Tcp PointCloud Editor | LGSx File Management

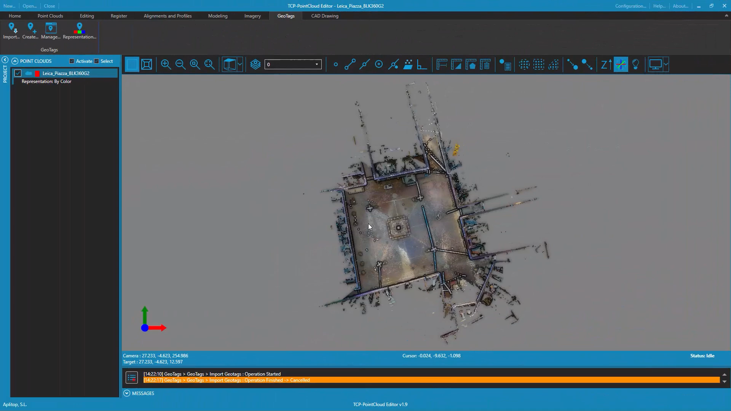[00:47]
for the e57 format it is possible to import panoramic images from files in lgsx
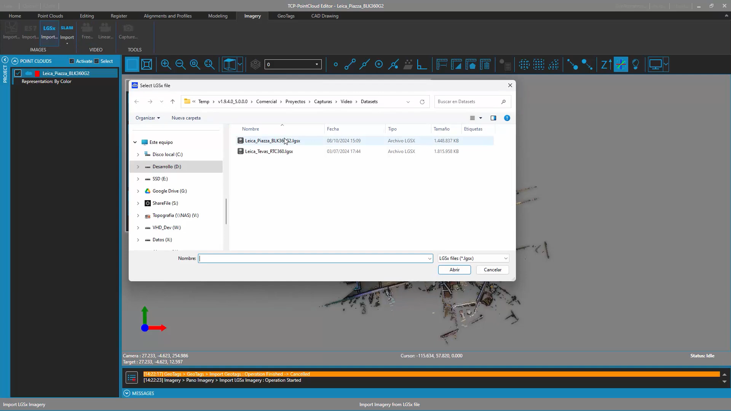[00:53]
format to do so click on the import lgsx button in the imagery tab once a file has been selected the dialog shows both the list of panoramas found in the file together with their parameters and the point cloud of the project to which they are going to be associated
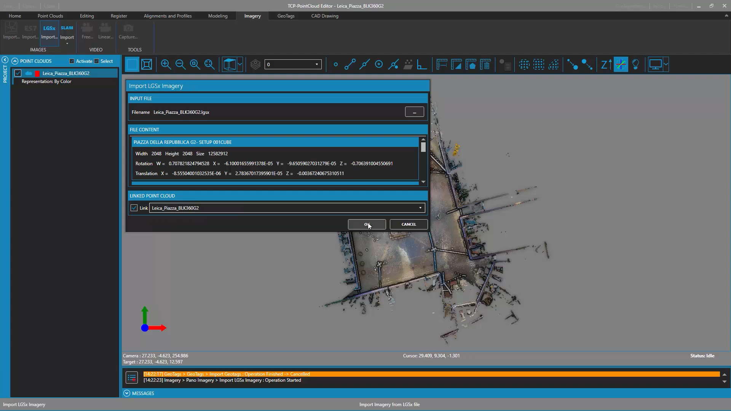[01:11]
at
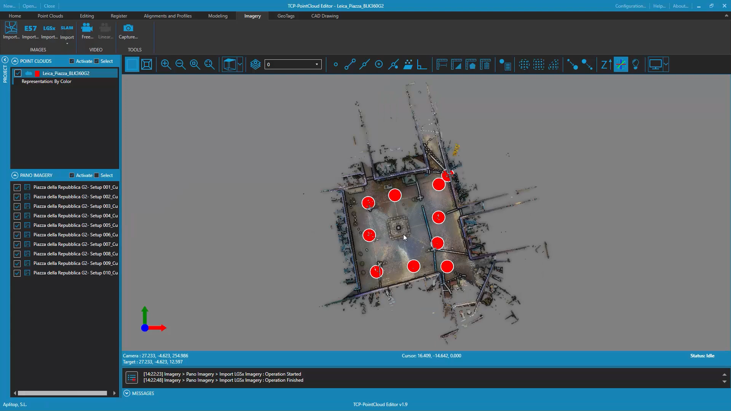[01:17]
the end of the import the project panel shows the list of panoramic images just imported and the positions of each one of them are shown on the 3d viewer double-clicking
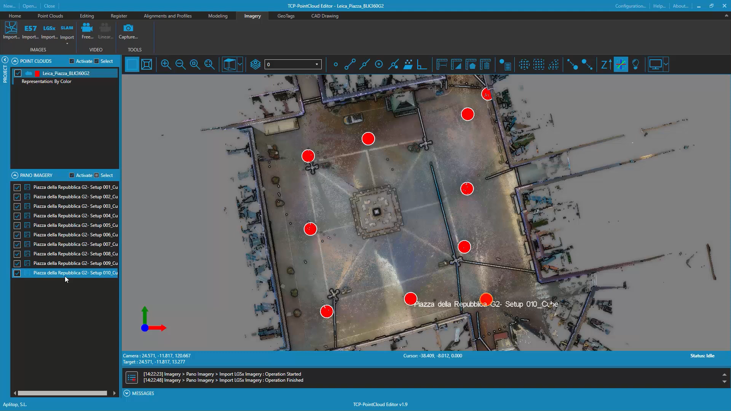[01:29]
on one of these positions opens the panoramic image viewer which allows us to view
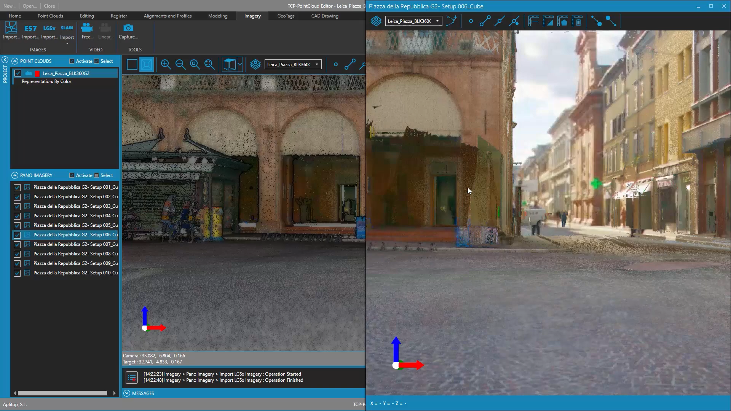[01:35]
both the selected image and the associated point cloud in a synchronized way
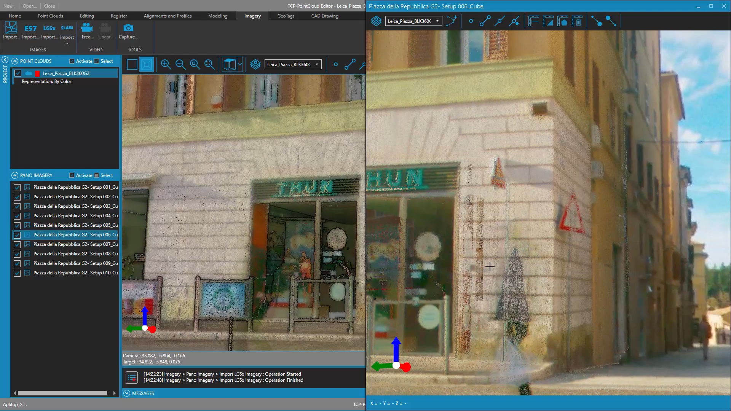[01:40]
it
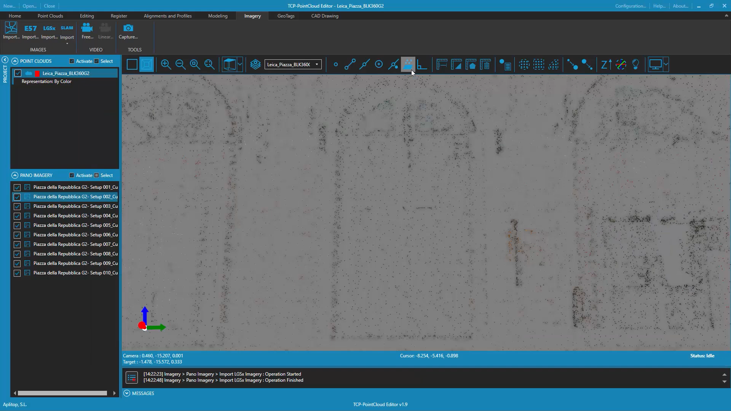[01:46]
is also possible to consult the properties of the panoramic images of the project the properties dialog